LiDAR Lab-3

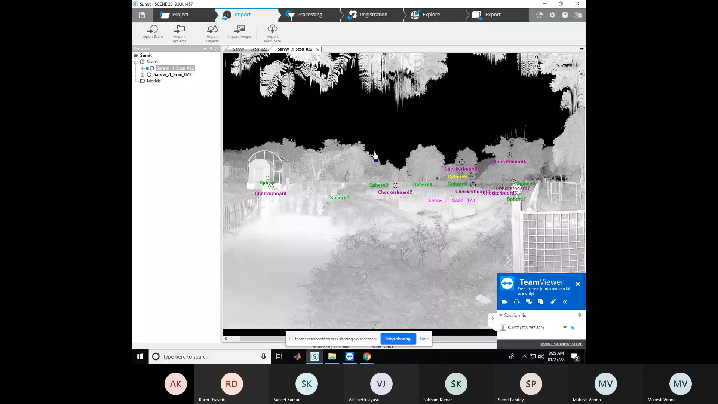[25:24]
Okay, but some of the checkerboards are falsely detected and spheres are also false detected.
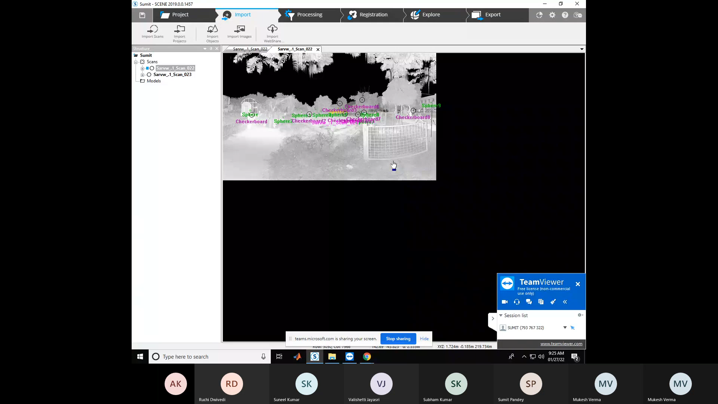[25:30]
So you need to remove. You can see that checkerboard is detected on the tree. I have not placed the checkerboard on the tree.
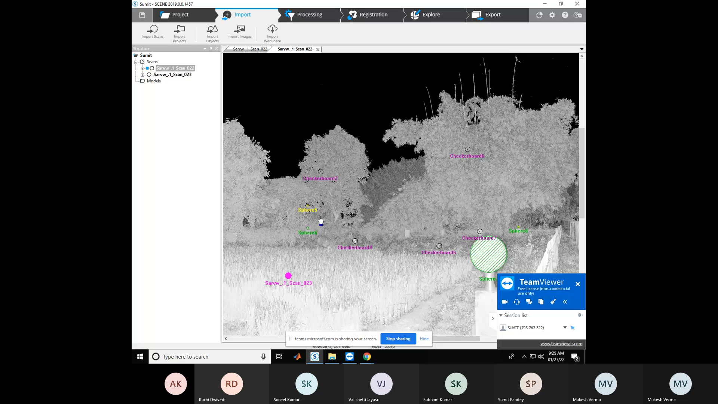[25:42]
Okay, and this sphere also detected on the tree, but I have not placed. So you need to remove those checkerboards and spheres. So for that purpose, you can go to the particular scan and click on, in the left pane you can see the checkerboard container and sphere container. Okay, in the checkerboard container you can go to the specific checkerboard.
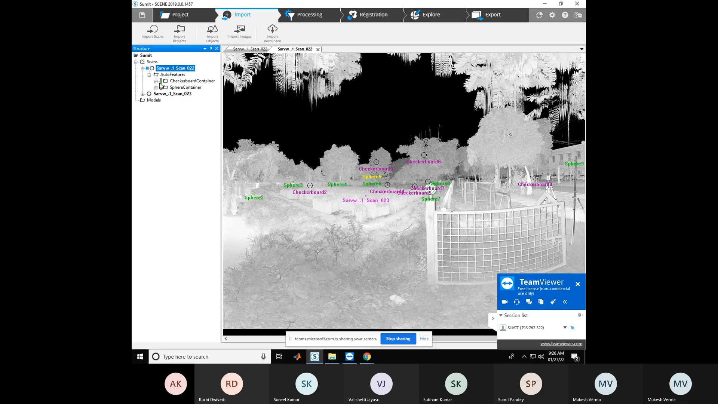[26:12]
Suppose this is the checkerboard one, and right click on that and you can locate that checkerboard. And this checkerboard is located, and you can see the checkerboard is placed here also. So this is
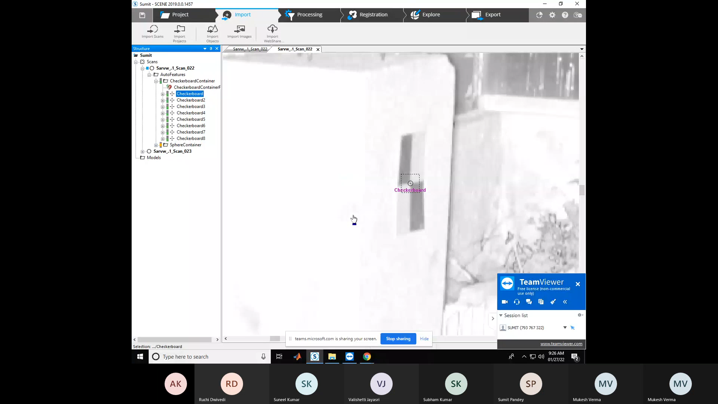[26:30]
this checkerboard is correctly detected, so you need not to remove this checkerboard. And again you can go to the checkerboard 2, and this checkerboard is also present.
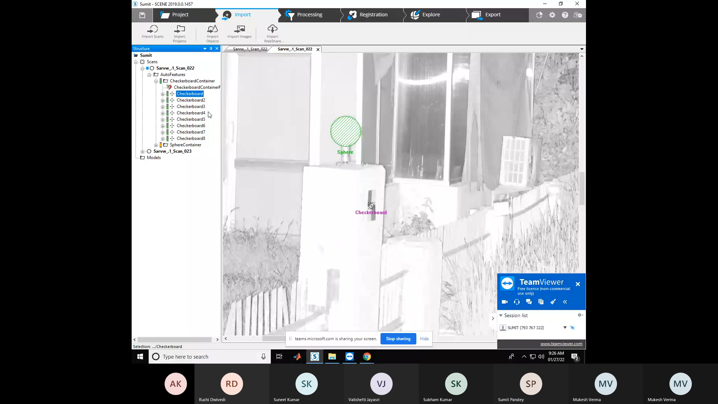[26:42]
Okay, now go to the checkerboard 3.
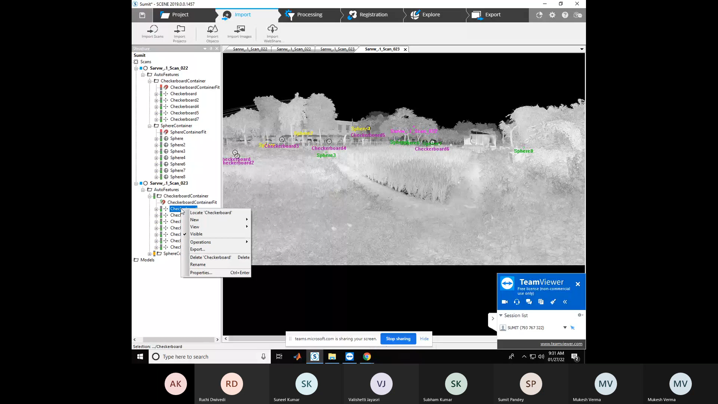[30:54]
So locate each checkerboard and see whether they are present or not.
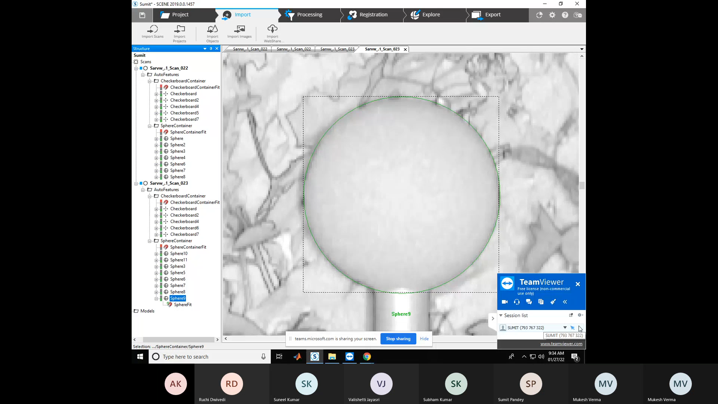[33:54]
This sphere is present. You can minimize and you can see the better visualization.
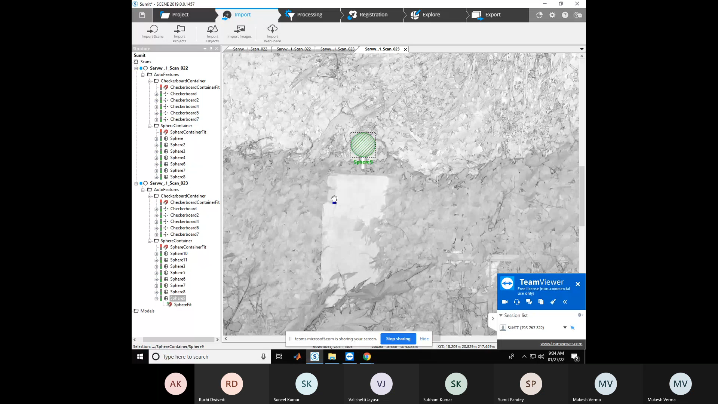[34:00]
It has a sphere and sphere bottom also present, okay?
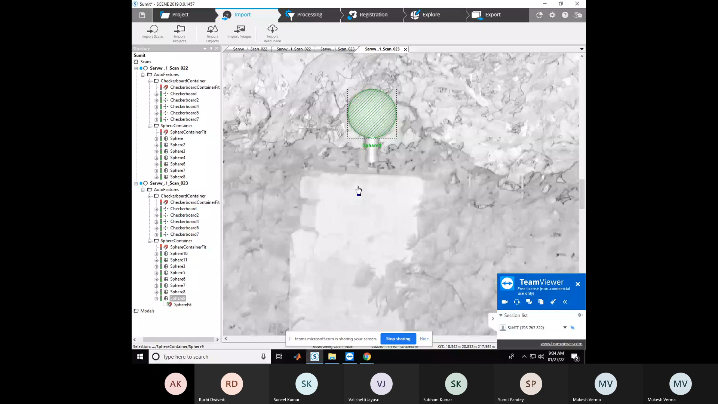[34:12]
After that, you can go to the next step.
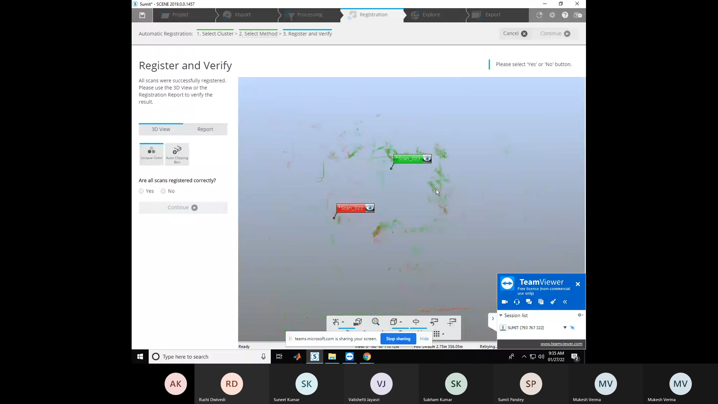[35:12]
You can see the locations of those two scans from which the tripod was placed and scanner was placed at location 1 and 2. Okay, to cover those, this all field. So, and the scans are merged correctly, okay.